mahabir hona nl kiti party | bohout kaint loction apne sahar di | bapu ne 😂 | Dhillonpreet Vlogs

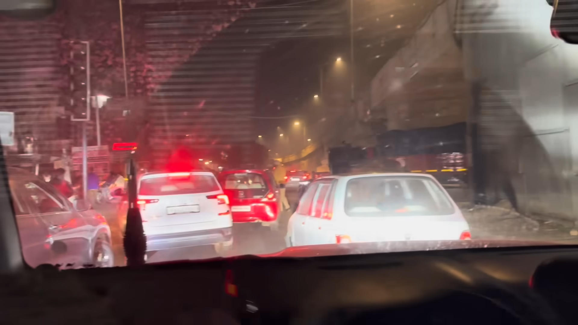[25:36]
ਗਏ ਯਾਰ ਹੁਣੀ ਅੰਮ੍ਰਿਤਸਰ ਤੇ ਜਿਹੜਾ ਆਪਣੇ ਭਰਾ ਦਾ ਕੈਫੇ ਆ ਉਹ ਹੈਗਾ ਮਿੱਤਰੋ ਮਜੀਠਾ ਰੋਡ ਤੇ ਇਹ ਗੱਲ ਇਹ ਆ ਕਿ ਟ੍ਰੈਫਿਕ ਬਹੁਤ ਜ਼ਿਆਦਾ ਆ ਤੇ ਯਾਰ ਹੁਣੀ ਇੱਥੇ ਖਲੋਤੇ ਆ ਤੇ ਸਾਡੇ ਅਫਸਰ
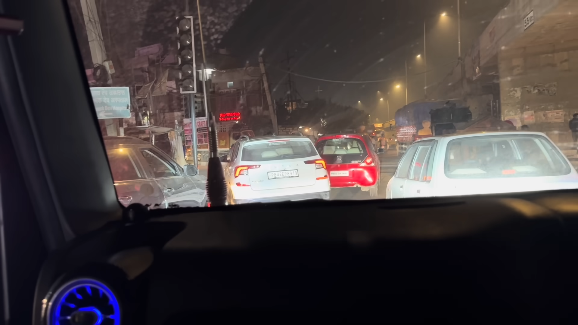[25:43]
ਸੇਵਾ ਨਿਭਾਉਂਦੇ ਹੋਏ ਪੰਜਾਬ ਪੁਲਿਸ ਦੀ ਹੈ ਟ੍ਰੈਫਿਕ ਨੂੰ ਕੰਟਰੋਲ ਕਰਦੇ ਹੋਏ ਤੇ ਬਹੁਤ ਬਹੁਤ ਧੰਨਵਾਦ ਮਿੱਤਰ